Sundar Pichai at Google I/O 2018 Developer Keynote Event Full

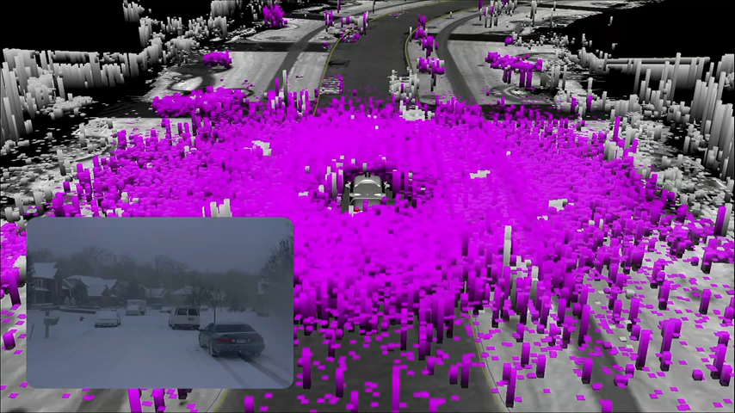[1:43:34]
Now, driving in a snowstorm can be tough because snowflakes can create a lot of noise for our sensors. But when we apply machine learning to this data, this is what our car sees.
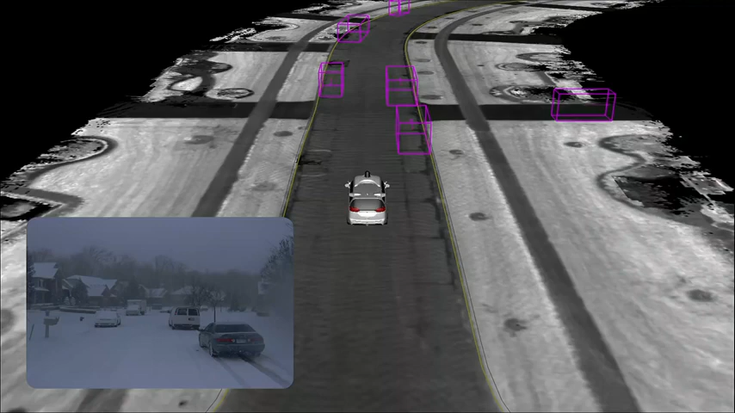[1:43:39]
We can clearly identify each of these vehicles, even through all of the sensor noise.